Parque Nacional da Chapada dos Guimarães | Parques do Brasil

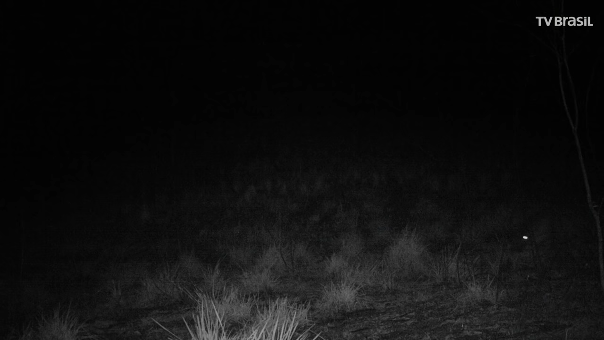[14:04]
O Planalto à noite é um lugar movimentado. Com uma câmera especial, é possível flagrar animais difíceis de observar. Como antas.
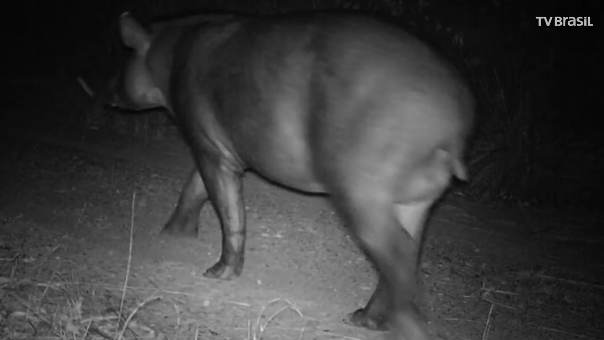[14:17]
De grandes machos a fêmeas com filhotes.
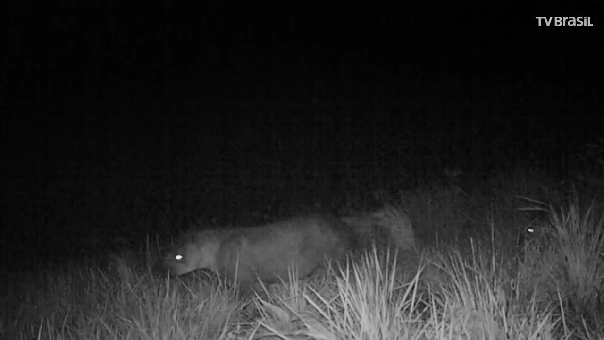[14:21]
Os cachorros do mato estão em plena atividade. E os lobos guarás realizam as suas andanças atrás de frutos e presas.